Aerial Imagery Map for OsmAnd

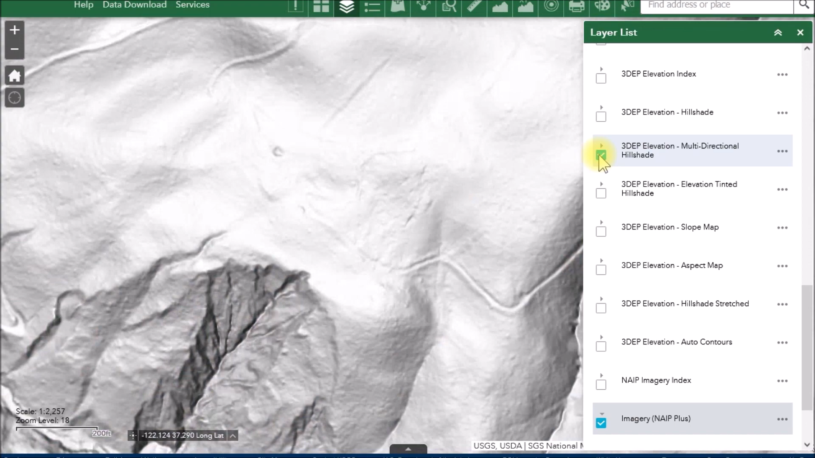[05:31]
kind of see like oh there's a road that comes up through here it looks like and kind of make that out you can see the road up this canyon here
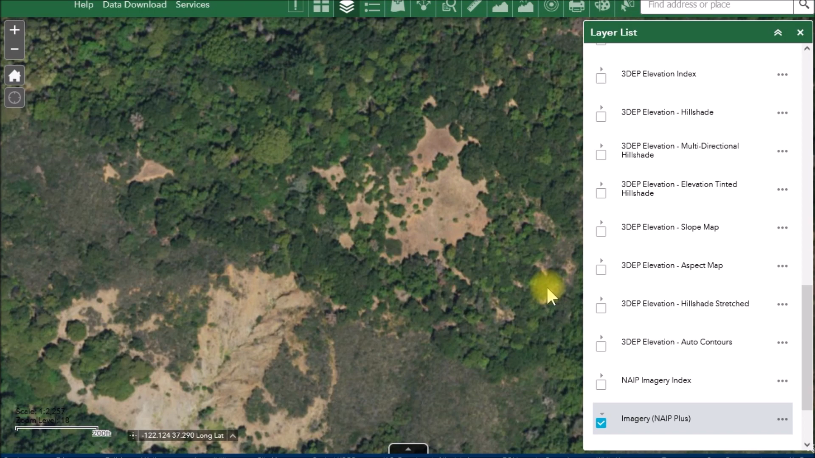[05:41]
if I flip it on and off a few times you know you can do that flip back and forth but then I remembered they have this transparency feature so I
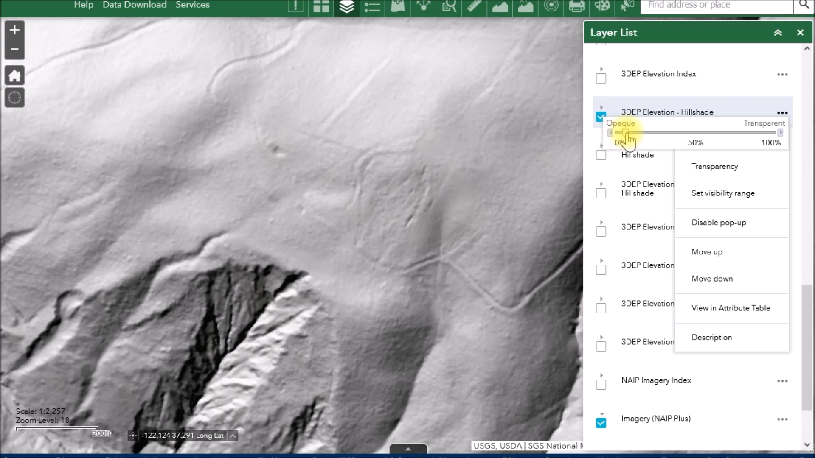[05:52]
can fade this out and look at this look at that that is just amazing right there
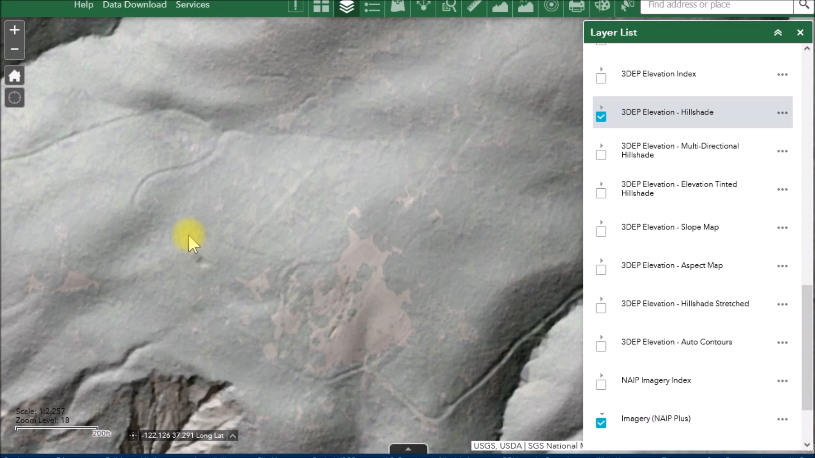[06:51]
but I just couldn't get anywhere near this last year I'd come in this way and got blocked by a bunch of brush and this year I tried to come in this way and I got blocked this whole thing just seems to be surrounded by brush came over this way to get to this area here had I had this layer here I was just
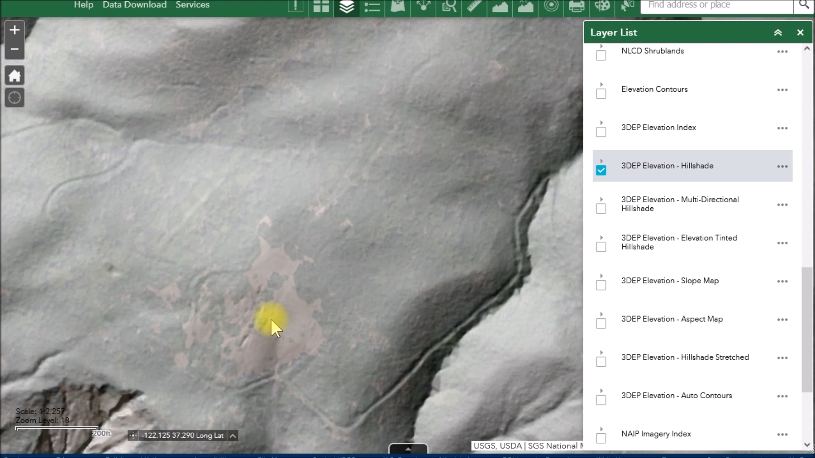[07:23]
to osmand on my phone and I'll show you this actually works okay youtube here's osmand we're going to look at the settings
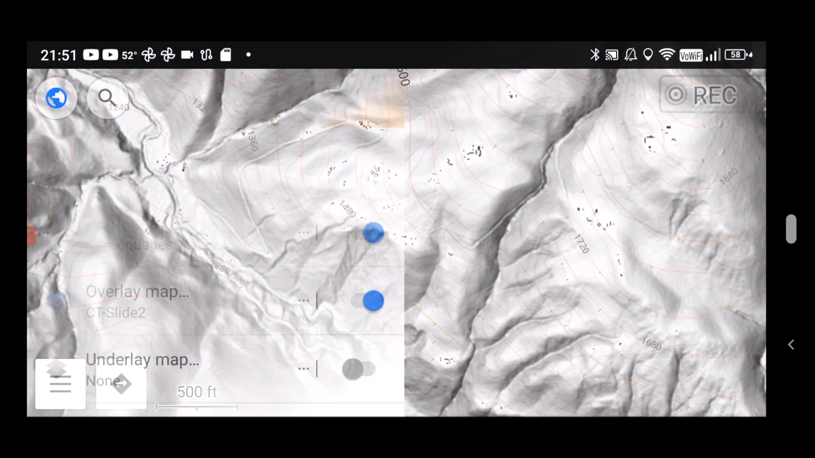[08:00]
zoom in a little bit here you can see I've got the overlay map and if I make it a little more transparent it's hard to get the slider here
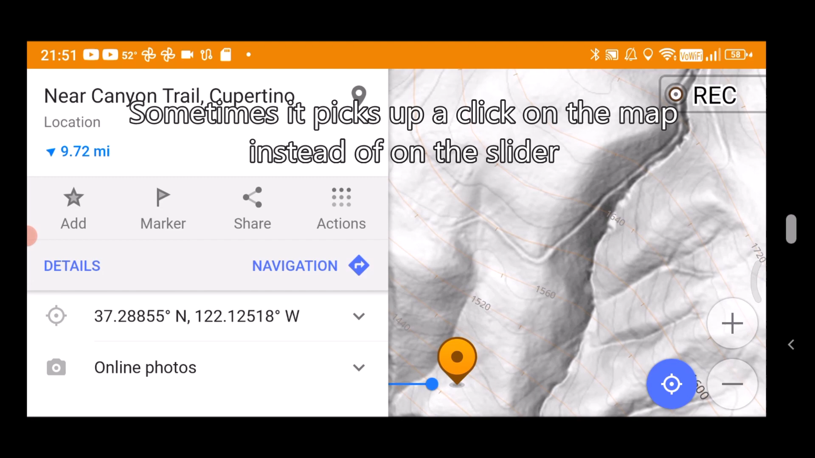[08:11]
and right there look at that I can do the exact same thing that I can do